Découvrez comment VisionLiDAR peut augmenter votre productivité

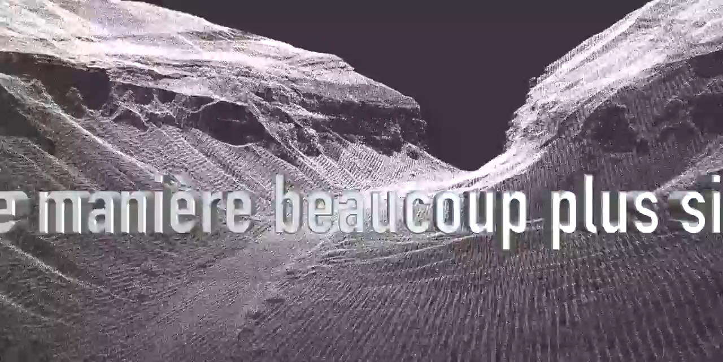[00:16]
En effet, notre logiciel offre une multitude de fonctions très efficaces qui changent totalement la manière dont nous mesurons la terre.
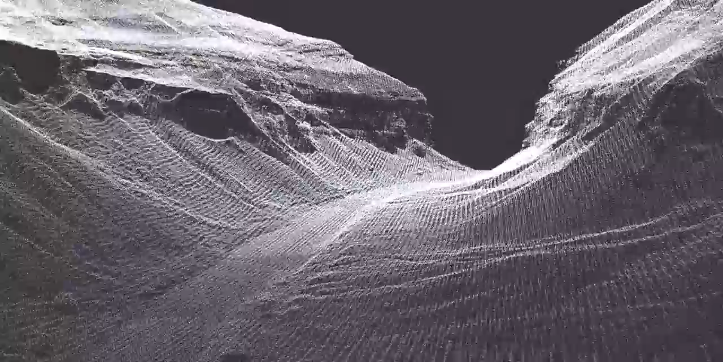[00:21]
Donc aujourd'hui, je vous présente un logiciel conçu pour simplifier et automatiser le traitement des nuages.
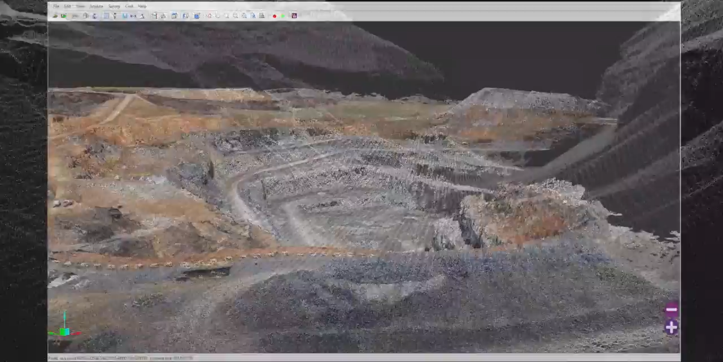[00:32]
Notre logiciel Vision LIDAR est capable de générer des milliards de points en provenance de différents types de scans. Il traite les données venant d'un scan aérien, terrestre ou encore mobile et par la suite les regroupe tous ensemble.
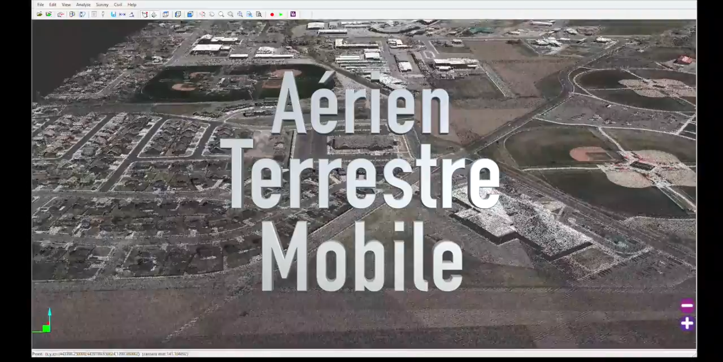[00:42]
Son module de visualisation très détaillé vous offre la possibilité de
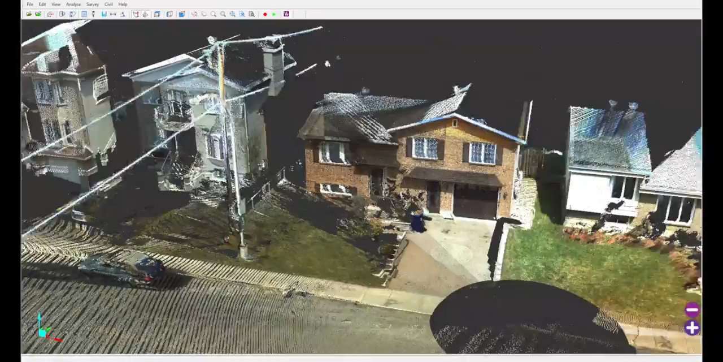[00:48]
naviguer au travers de votre nuage de points tout comme si vous y étiez.
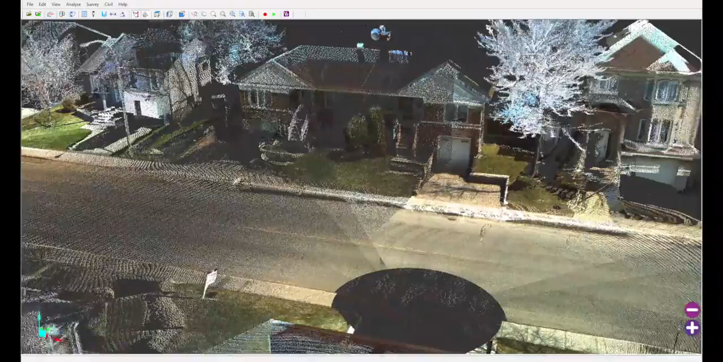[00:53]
Il détecte automatiquement les éléments, tels que le sol, les bâtiments et même la végétation. Une fois détectés, ces éléments sont ensuite classés.
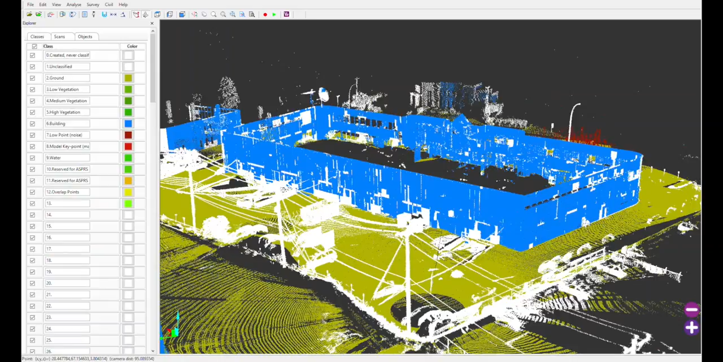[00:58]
Ce classement permet d'éteindre les différents niveaux pour simplifier votre nuage de
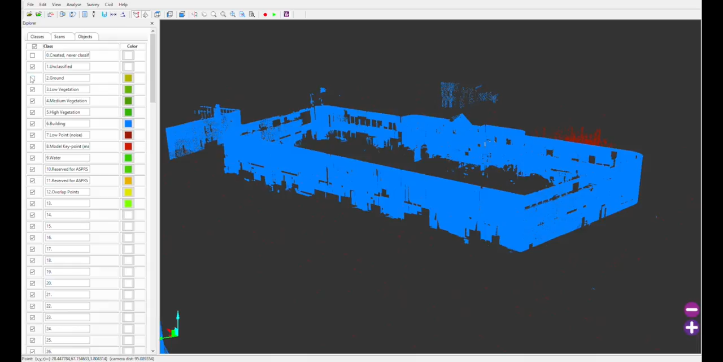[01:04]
points si besoin et travailler seulement avec ce qui vous est nécessaire.
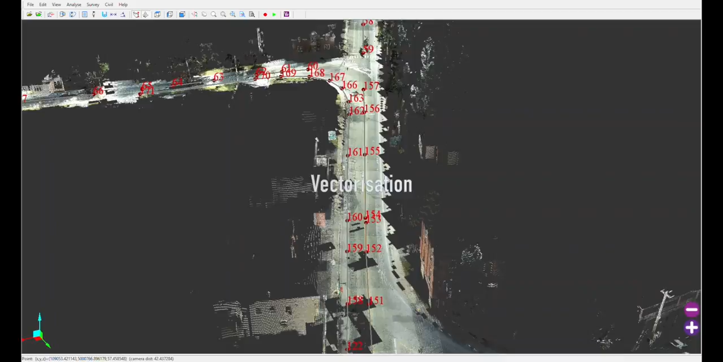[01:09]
Vous pouvez aussi vectoriser directement dans le nuage de points pour effectuer plusieurs opérations comme créer des chaînes et travailler avec celles-ci dans votre plateforme de dessin.
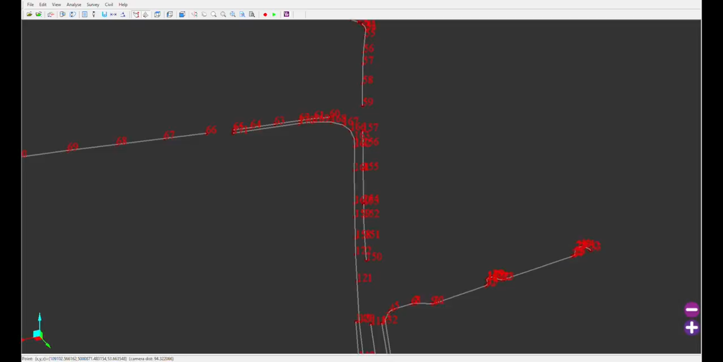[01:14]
Vous détectez une ligne par intensité et créez un alignement.
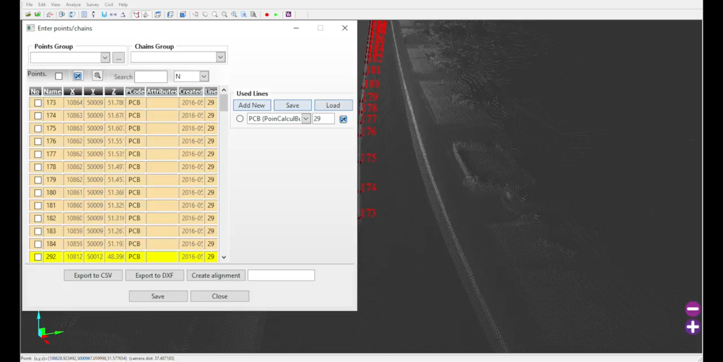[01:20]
Avec une seule visite au terrain,
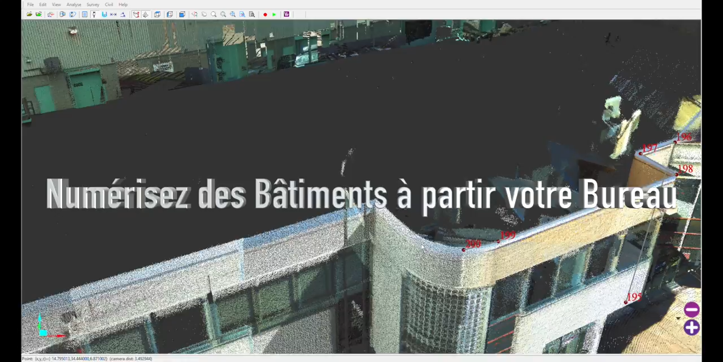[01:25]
nous sommes en mesure de numériser un bâtiment complet sans avoir à retourner à l'extérieur pour des détails.
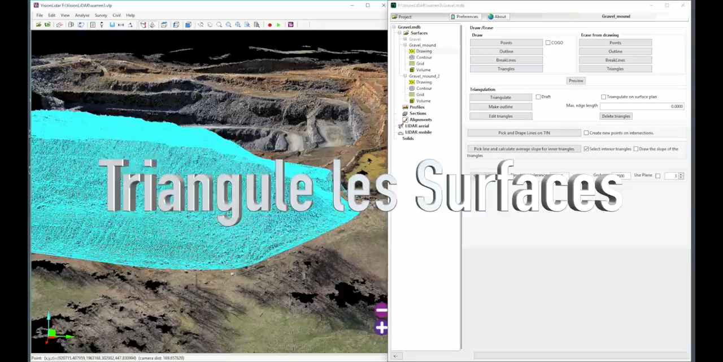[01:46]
Il crée des modèles de surface triangulée afin de calculer des profils, sections, courbes de niveau avec les standards qui répondent à vos besoins.
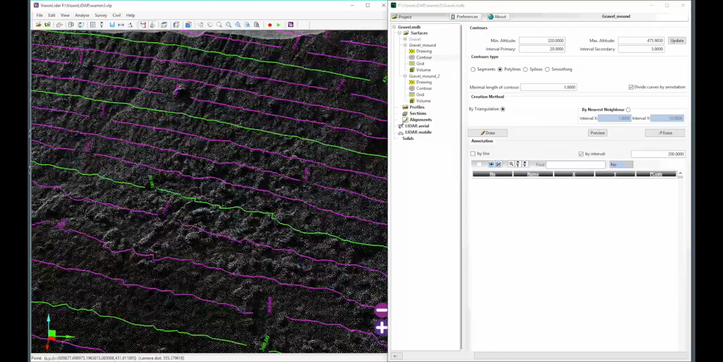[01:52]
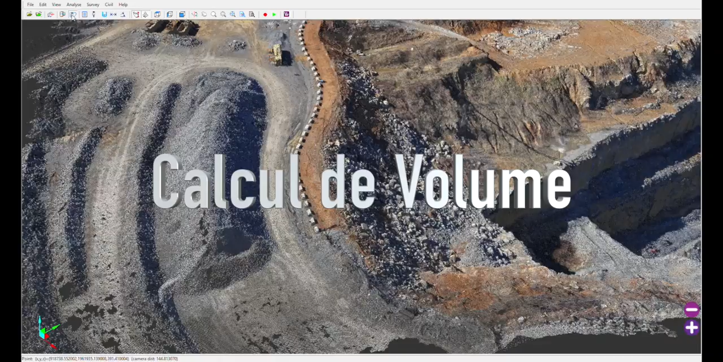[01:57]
Pour rapidement calculer le volume d'une pile de matériaux, vous n'avez qu'à l'extraire et obtenez son volume en moins d'une minute.
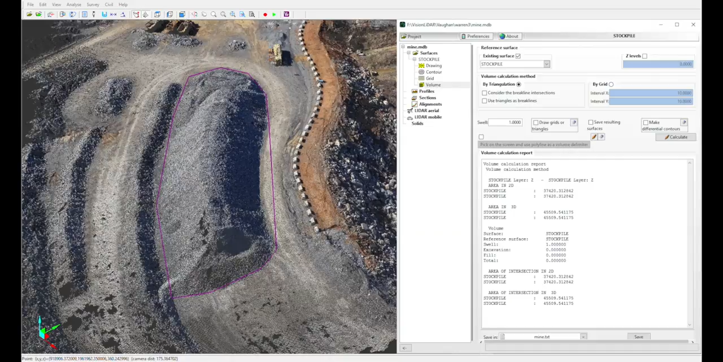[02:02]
En couvrant un grand territoire, vous nécessitez souvent de plusieurs scans.
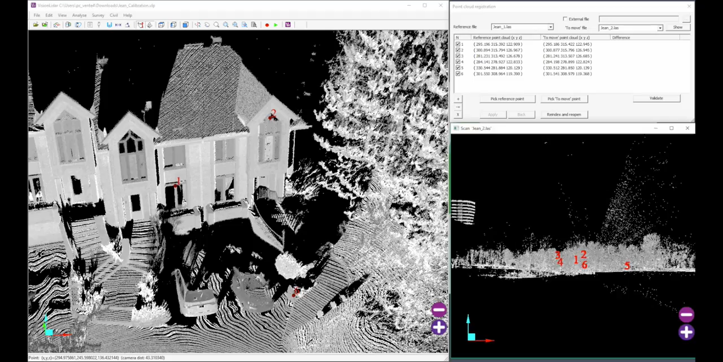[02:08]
Et c'est pourquoi notre outil de recalage vous sera indispensable.
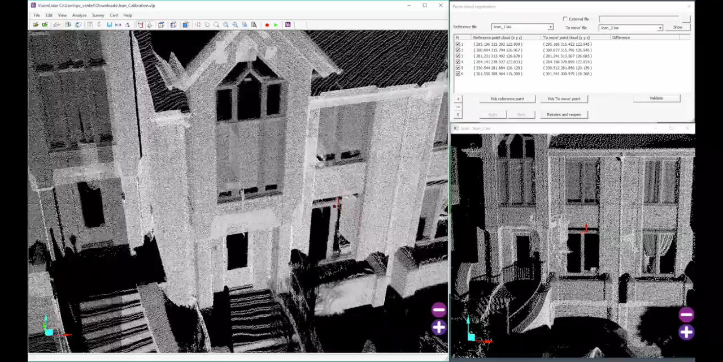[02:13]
Il vous permet de regrouper vos scans avec des points de contrôle.
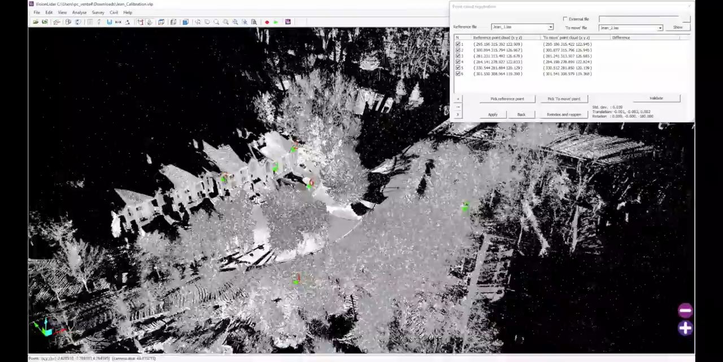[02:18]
Cela fournit donc une vue étendue de vos données et vous laisse travailler avec un plus grand niveau de précision.